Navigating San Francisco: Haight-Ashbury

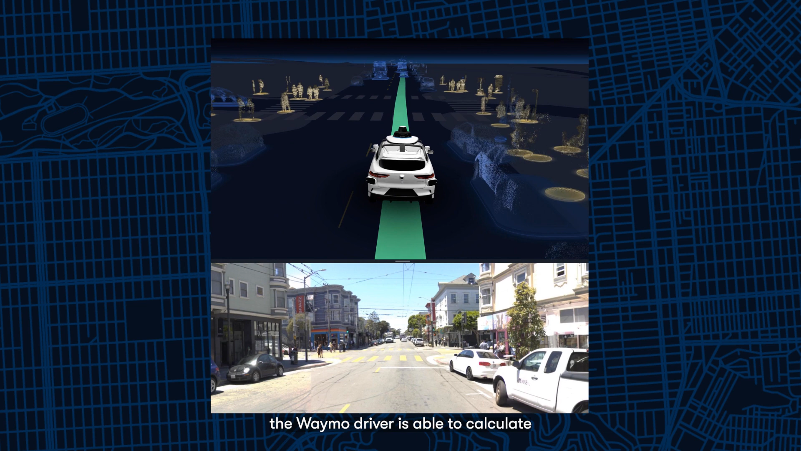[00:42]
Even at incredibly busy moments, the Waymo driver is able to calculate what hundreds of other road users are doing and react to any unexpected changes in behavior.
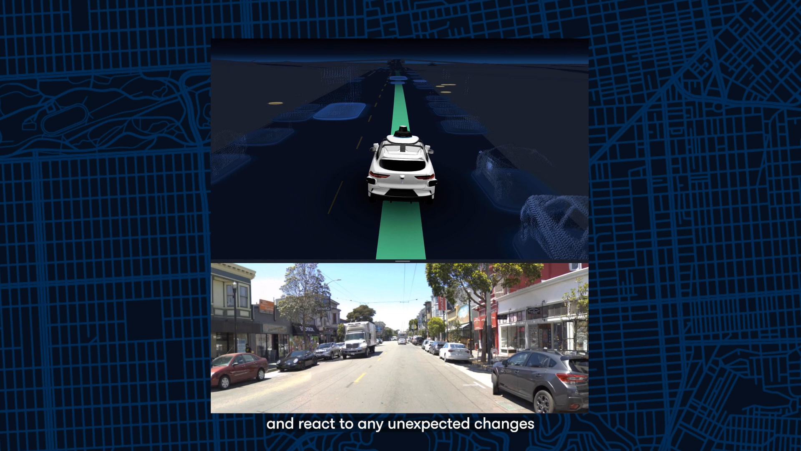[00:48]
In uniquely San Francisco neighborhoods, we're developing universal driving skills for the world's most experienced driver.